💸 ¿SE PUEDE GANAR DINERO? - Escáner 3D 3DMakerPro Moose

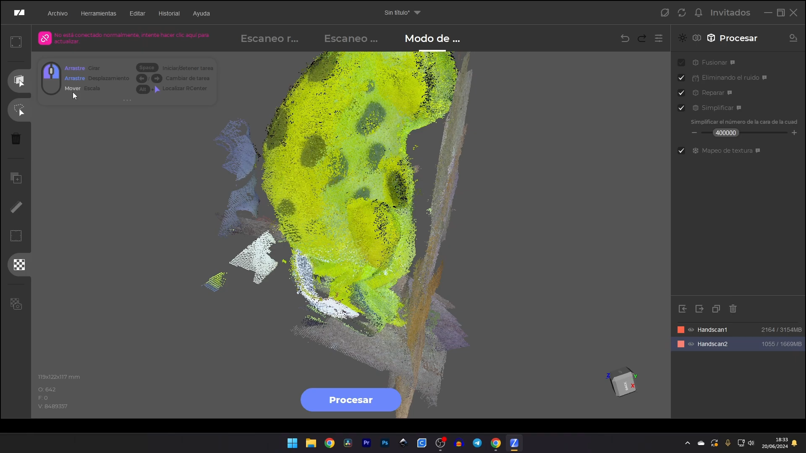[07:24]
en este paso es donde ya vamos a hacer pues la limpieza de los archivos para como he dicho posteriormente pues hacer
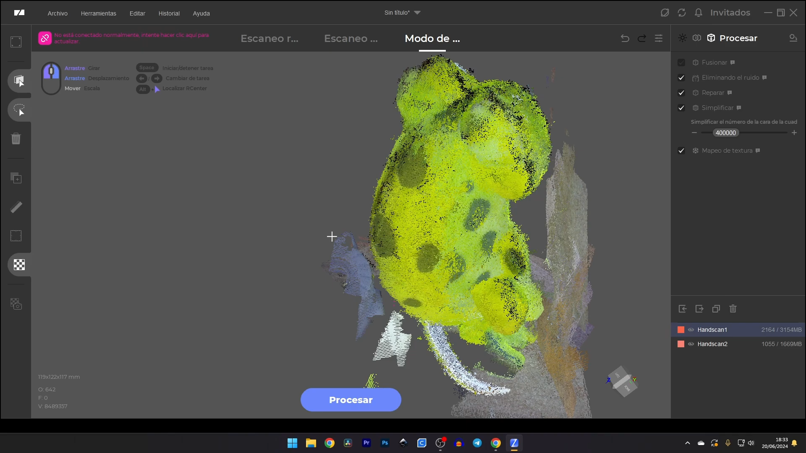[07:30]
la unión que como digo con la la unión del programa automática lo hace realmente bien así que es la que vamos a utilizar este proceso por sí que puede tardar unos minutos dependiendo pues de ordenador que tengamos de la calidad de
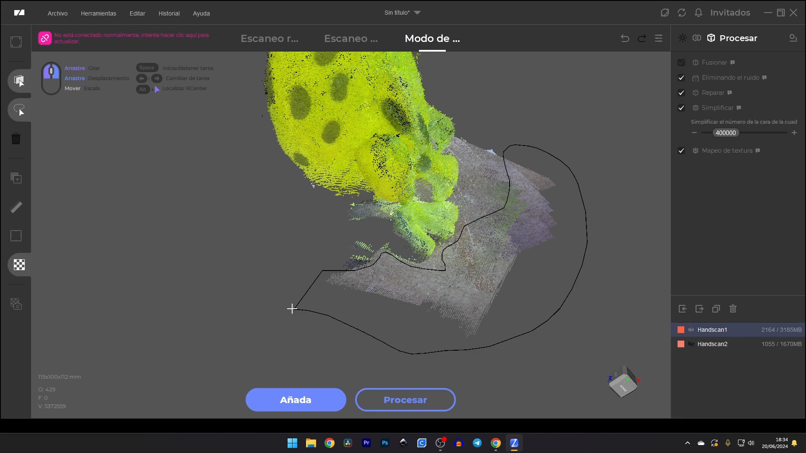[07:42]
la pieza que hayamos escaneado de la cantidad de puntos pero bueno realmente pues suele ser bastante rápido y no suele tardar más de 10-15 minutos
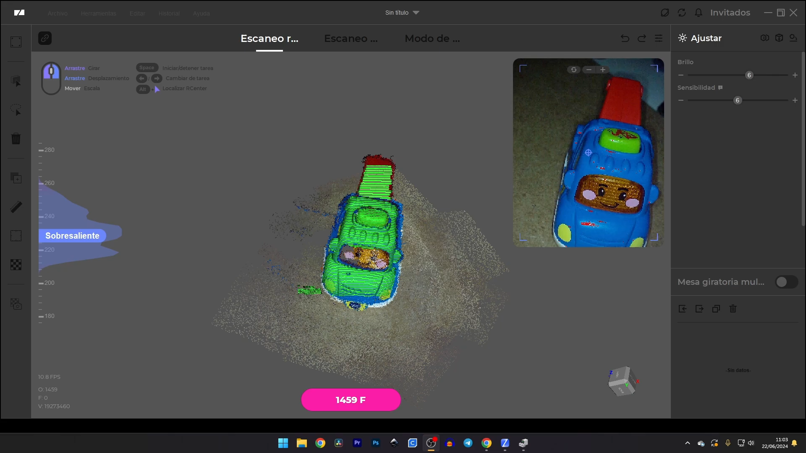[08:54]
negras y un problema de estos tipos de escáneres que las partes negras y también las brillantes pues suelen
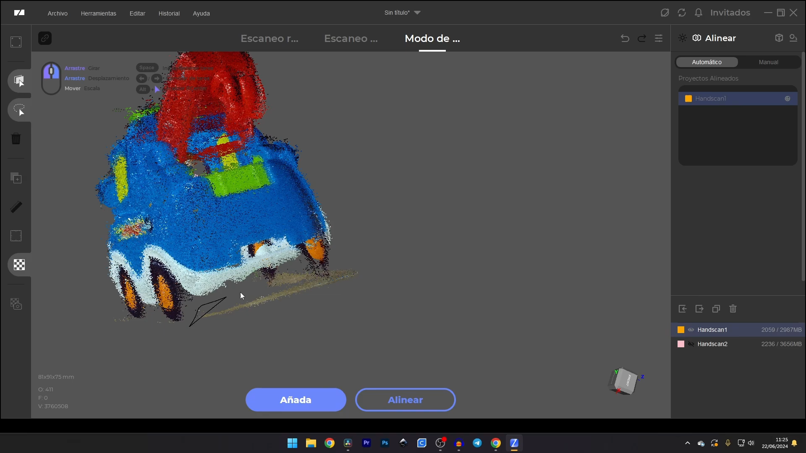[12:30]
y luego simplemente con la tecla de suprimir pues vamos eliminando y así de esta forma pues vamos a tener unos escaneos pues mucho más limpios y luego pues una vez que haga el programa el programa la unión de los dos escaneos